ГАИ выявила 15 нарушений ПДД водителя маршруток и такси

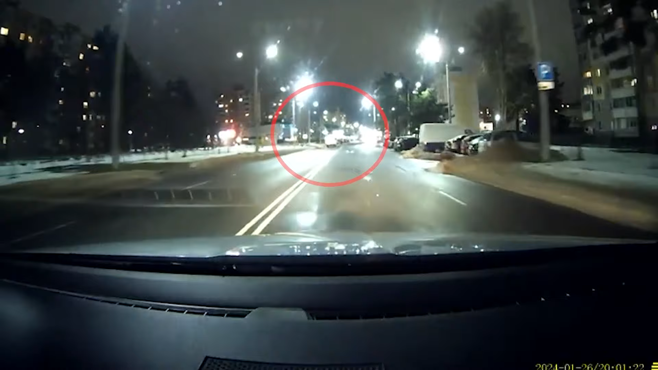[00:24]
На видео очередной пример нарушения водителя маршрутного такси. В рамках разбирательства данного нарушения водителю вынесено наказание в виде штрафа в 5 базовых величин и на 3 месяца лишения прав управления транспортным средством.